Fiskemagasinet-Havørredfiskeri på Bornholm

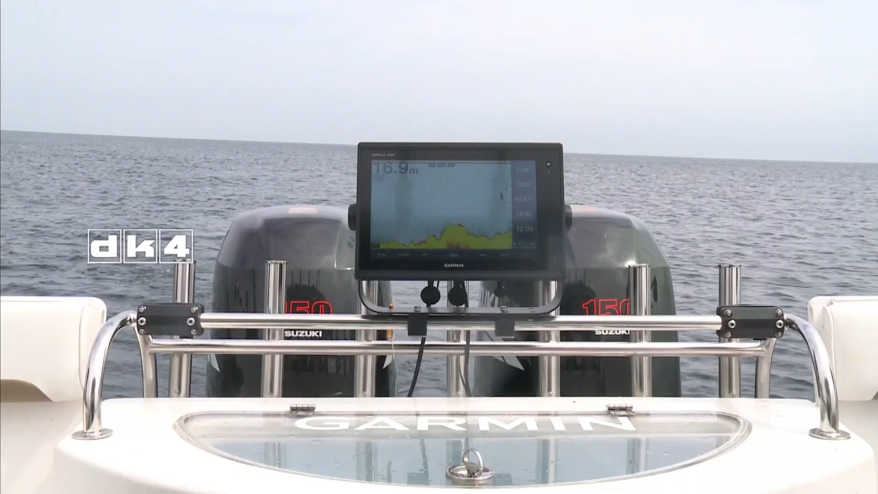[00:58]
Altså, vi så den på Ekolod, vi så byttefisken, vi så fisken, vi så noget der var på jagt.